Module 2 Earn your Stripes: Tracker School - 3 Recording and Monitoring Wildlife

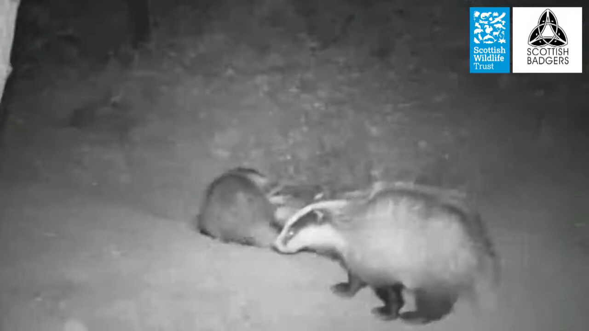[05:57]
And they have special infrared lights so that they can record in the dark as well as during daylight hours.
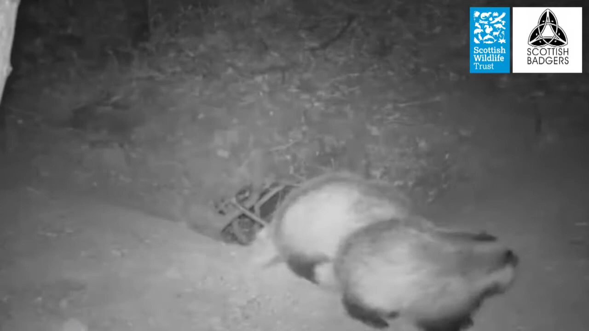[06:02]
Trail cameras are a really great tool for establishing what is there, how many and what their behaviour is.
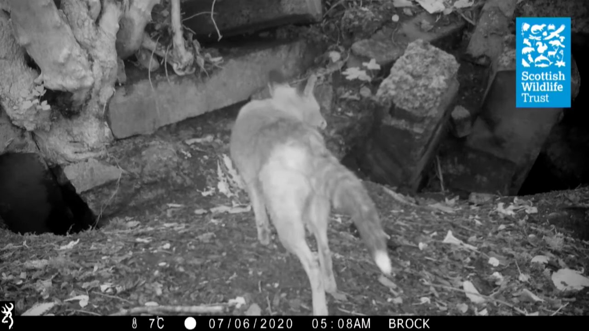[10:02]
So it's still not going into that hole. Very interested. I think we can safely see it. But the foxes here are not using this hole. Spot a black and white face here.
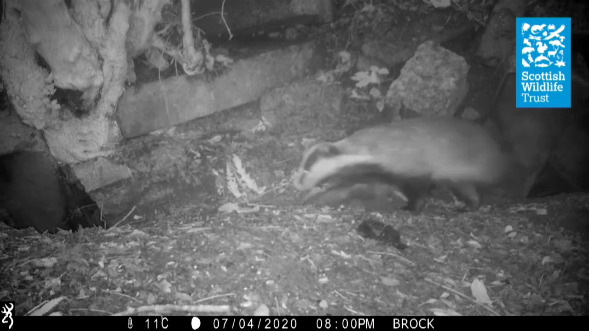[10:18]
I wonder if it's going to go down that hole. So that's how it's down there.
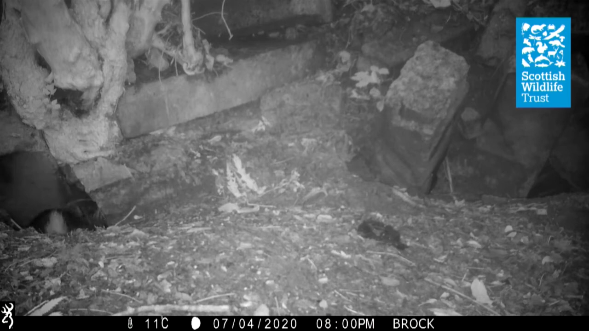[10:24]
Some soggy badgers. Oh dear. Not good in July. I can hear that looking. But we still have that second camera.
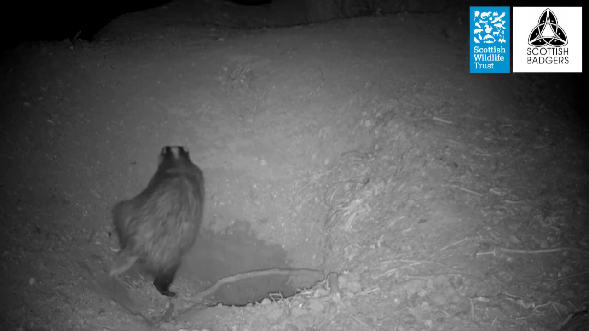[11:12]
Oh having a good sniff around. And a little face. Could this be a cub? Oh look.
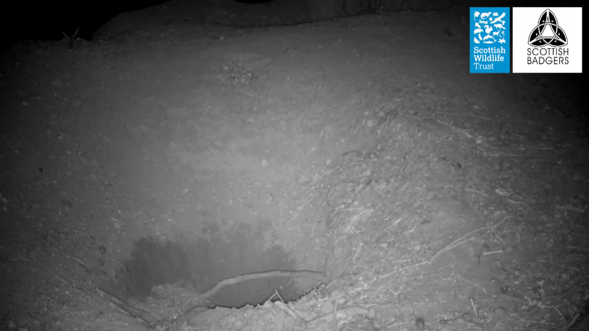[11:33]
The cub is out. Oh it's so sweet. There it is bumbling along. It might take a bit of practice.